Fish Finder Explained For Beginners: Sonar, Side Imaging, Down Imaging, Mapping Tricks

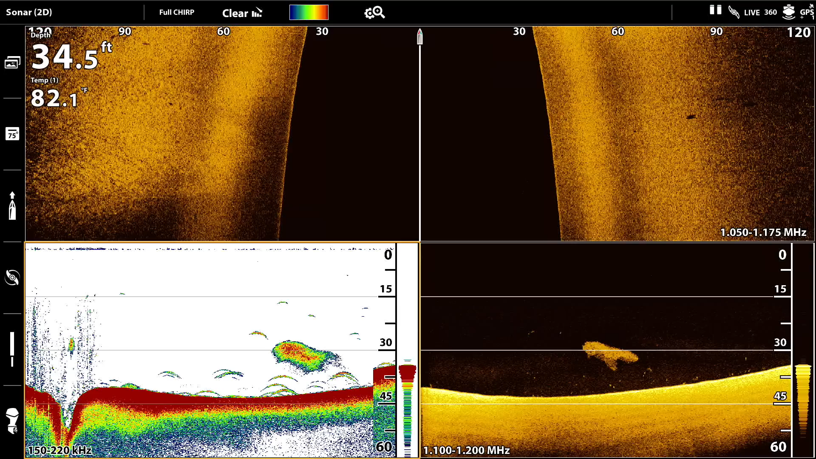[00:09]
On screen: depth 34.5 ft
what do fish look like on site imaging 2d sonar down imaging we'll take a look at
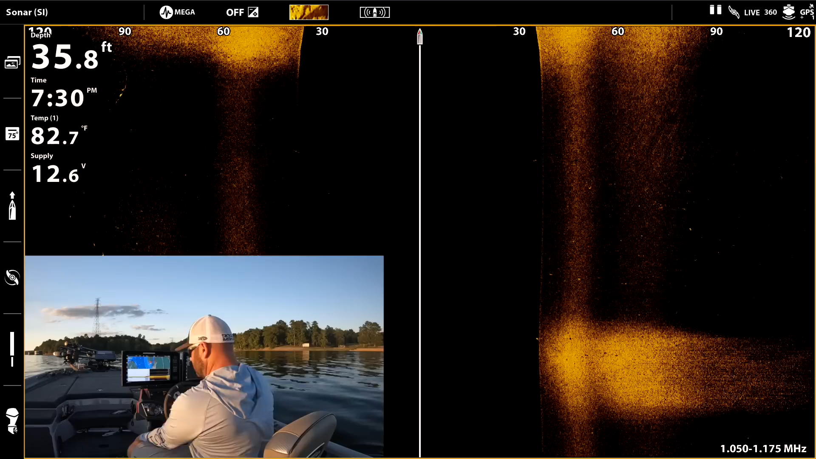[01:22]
On screen: depth 35.8 ft, water 82.7°F
past the transducer is shooting like a flashlight it's shooting a beam out to the side for the side imaging and uh it it
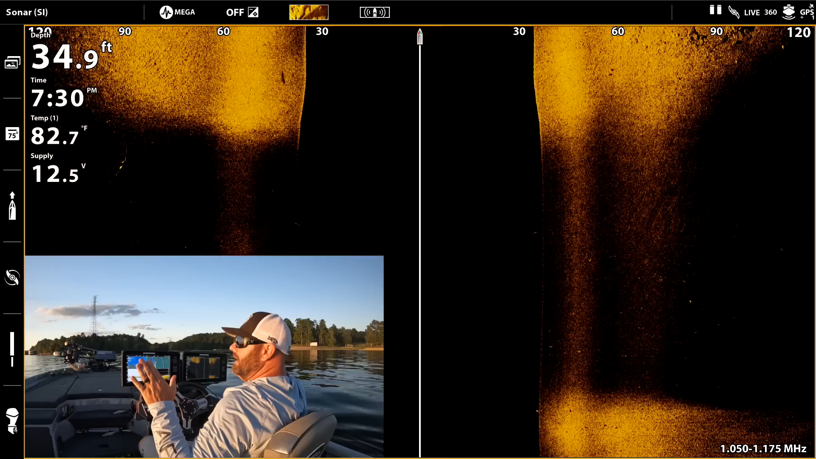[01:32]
On screen: depth 34.9 ft, water 82.7°F
bounces off whatever it hits and sends the the readout back so
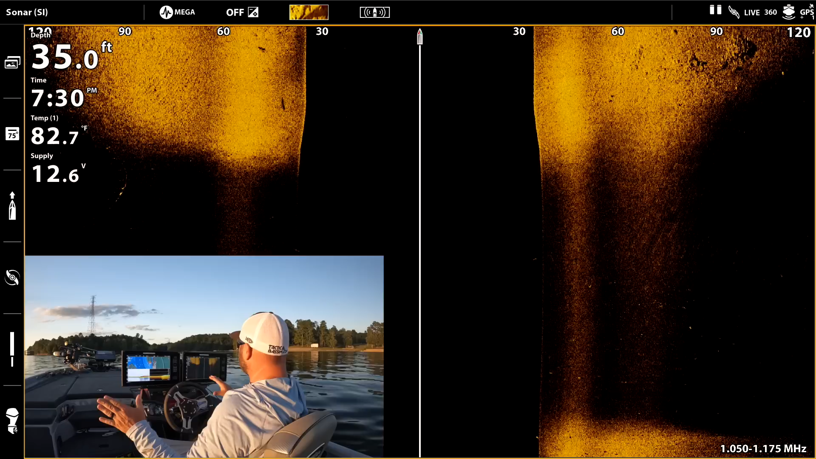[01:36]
On screen: depth 35.0 ft, water 82.7°F
something like this where it's quite a bit brighter over here over here to the right let's look at this got a nice little rock pile over here
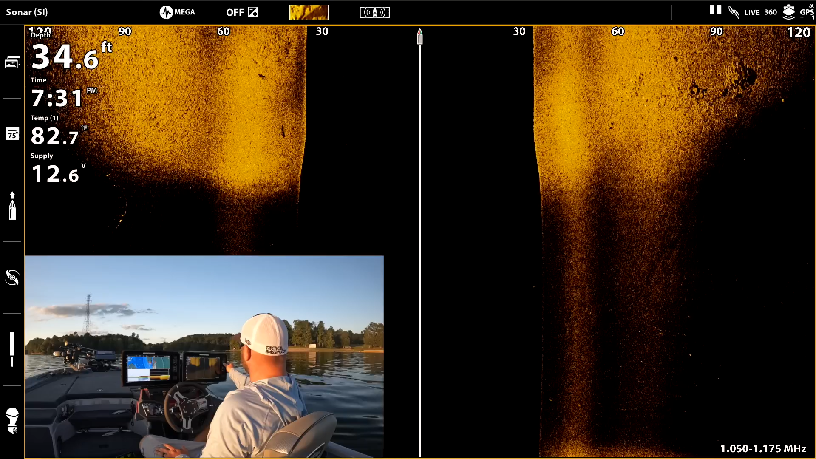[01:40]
On screen: depth 34.6 ft, water 82.7°F
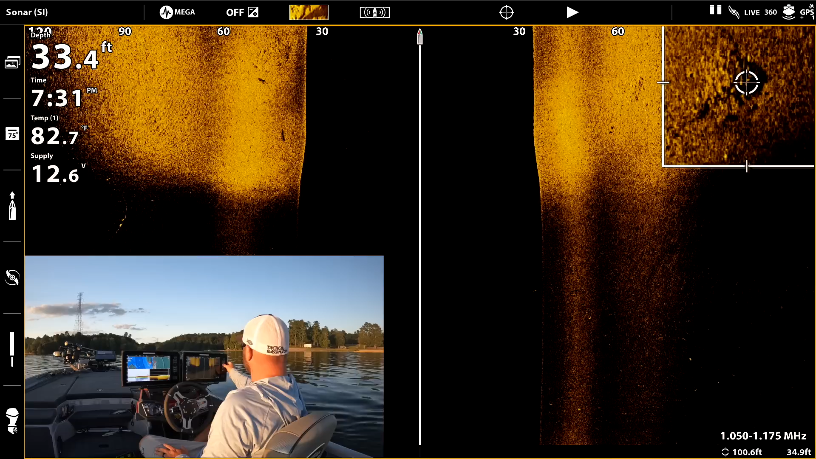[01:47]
On screen: depth 33.4 ft, water 82.7°F
see that rock pile right there another one right there so what that is that is harder bottom you can
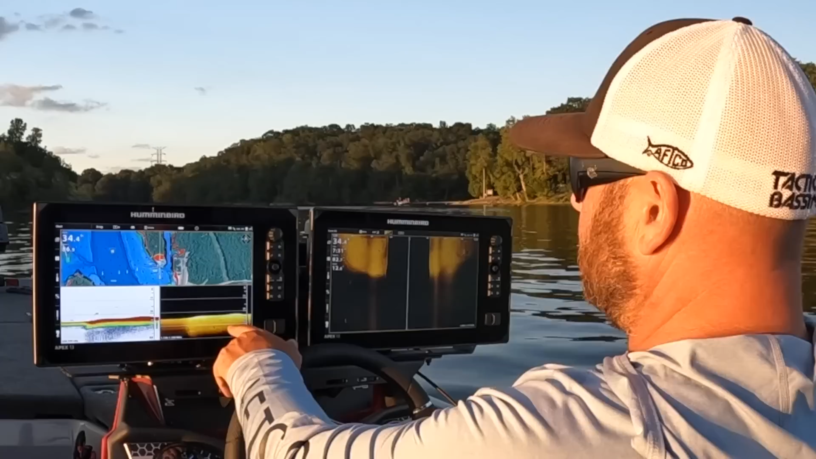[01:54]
see it over here on the 2d sonar show it here on the screen
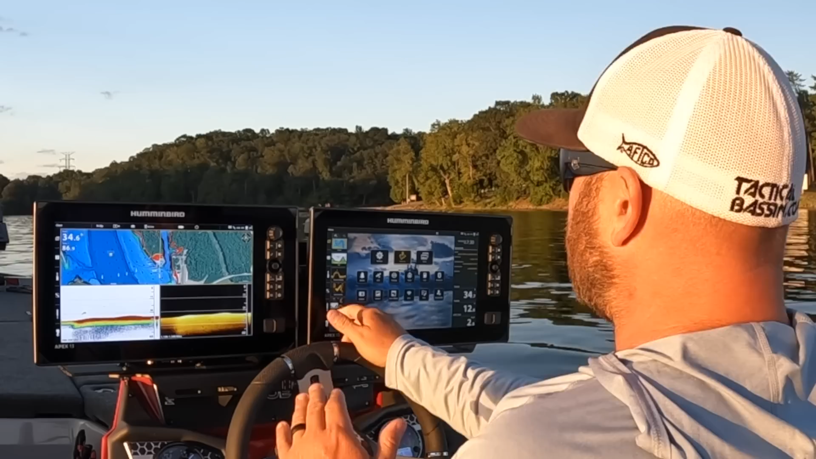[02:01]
that is a more of a bright readout because that transducer ping that sonar ping is is reading that bottom a lot harder than let's say mud or clay you can actually see it down here on 2d too look at these fish right here uh see how it's kind of light right here and then it's bright bright bright bright and then light again
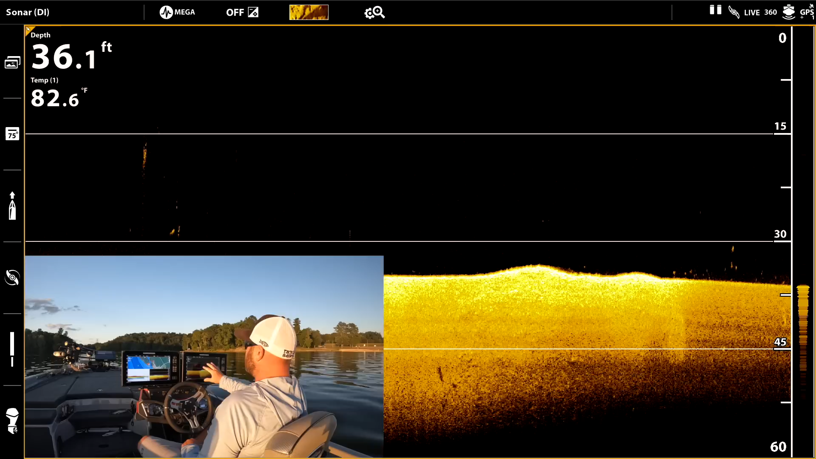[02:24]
On screen: depth 36.1 ft, water 82.6°F
that is that hard spot so if you're looking to fish shell beds or uh chunk rock that sort of stuff that is what you're looking for let's go ahead and go over this point so typically i'm gonna show you guys the mapping as well
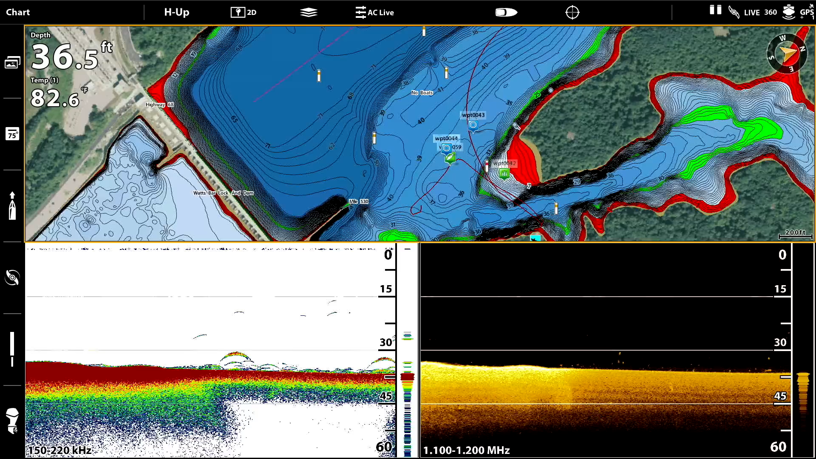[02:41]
On screen: depth 36.5 ft, water 82.6°F
so we're actually here on watts bar i have the
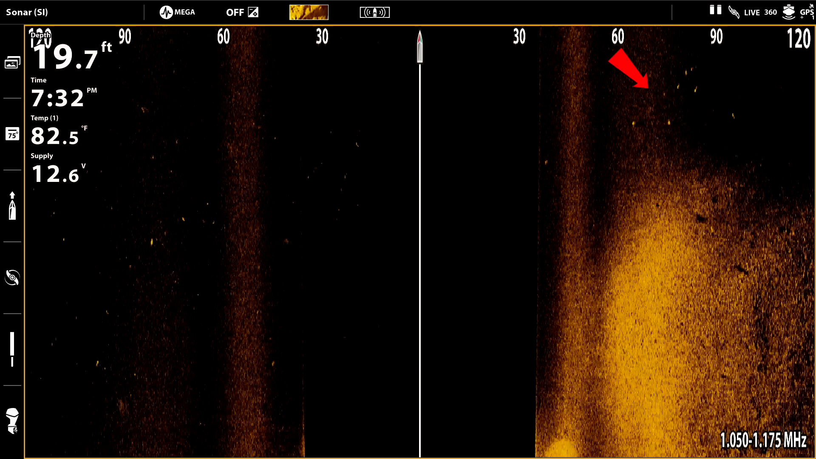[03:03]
On screen: depth 19.7 ft, water 82.5°F
let's look for fish on 2d and side imaging
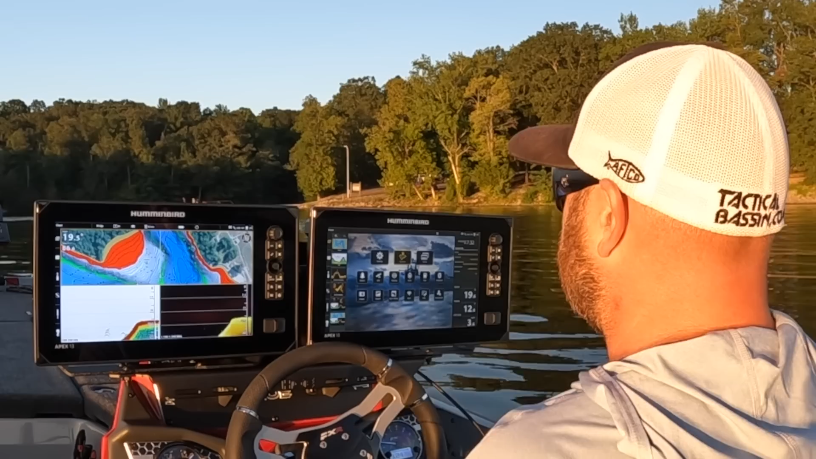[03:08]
so right here on the 2d
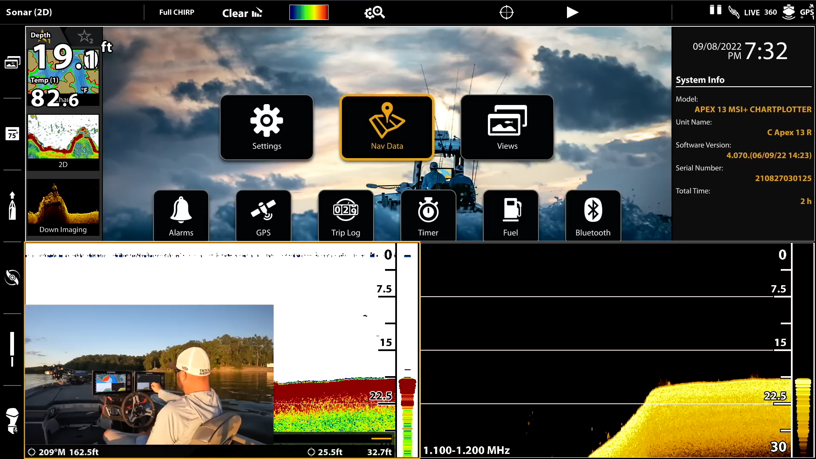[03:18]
On screen: water 82.6°F
that see those fish right there sitting right on that break you can see their air bladders right here sitting on that break go ahead and loop back around we'll go across this point
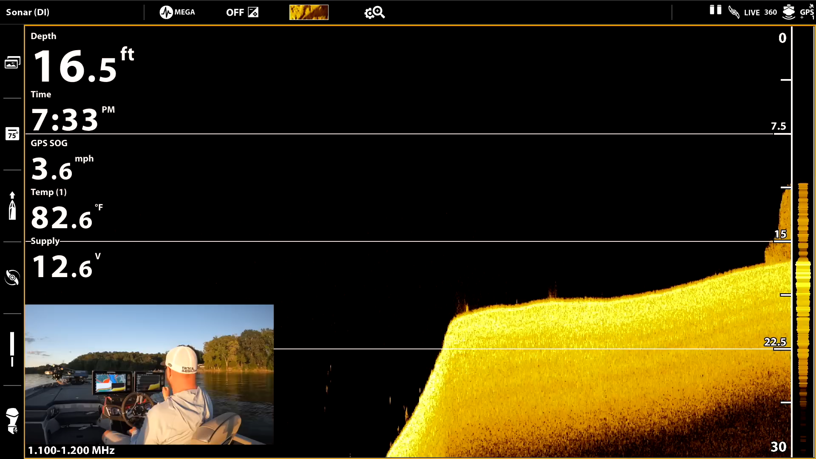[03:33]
On screen: depth 16.5 ft, water 82.6°F, speed 3.6 mph
oh here we go here we got some bait this is what a bait ball looks like you see this right here let's go back see if we can get it on uh oh look at the fish on it
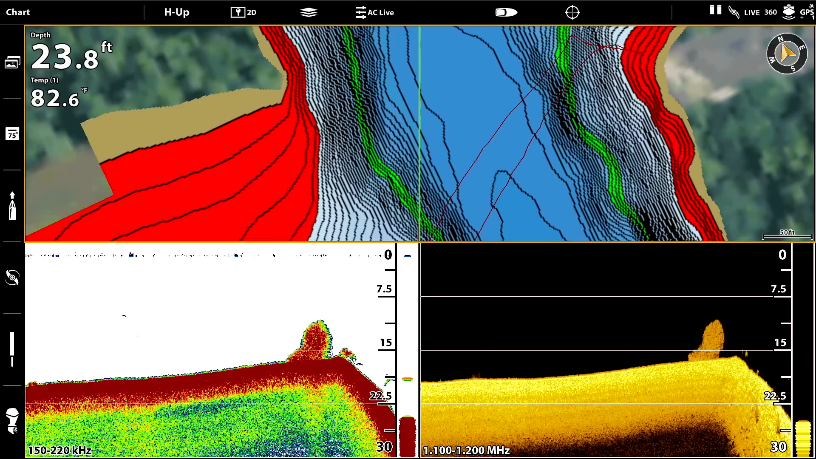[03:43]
On screen: depth 23.8 ft, water 82.6°F
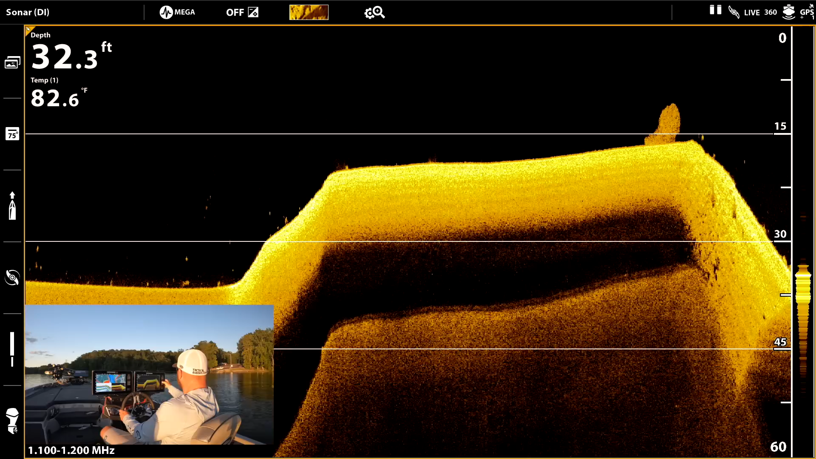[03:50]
On screen: depth 32.3 ft, water 82.6°F
this is perfect you see that there's the bait ball and then you have fish behind it show you what it looks like compared on 2d
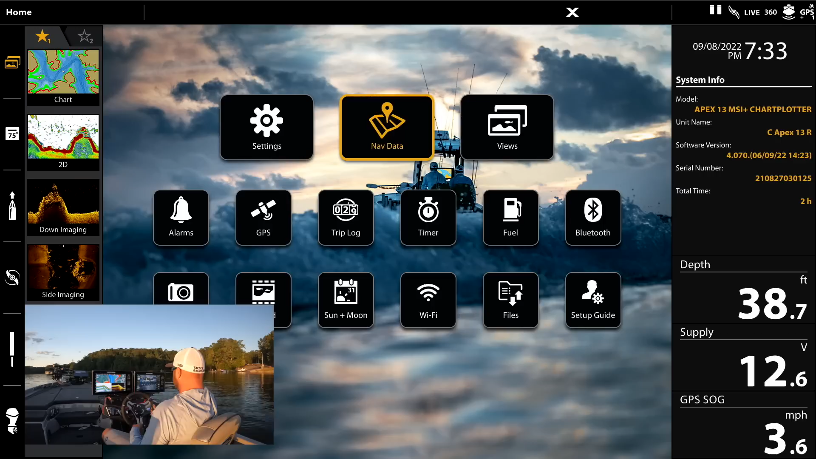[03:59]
so this is perfect so right here right up here we have the bait ball right we have bass right here we have more bass this is what a lot of anglers miss you see all this out here they're like holy cow there are
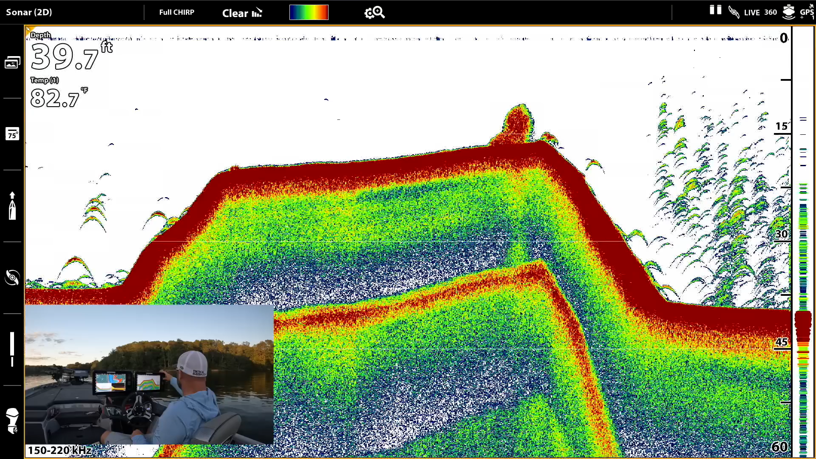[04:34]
On screen: depth 39.7 ft, water 82.7°F
hundreds of fish well believe it or not that's air bubbles let me zoom out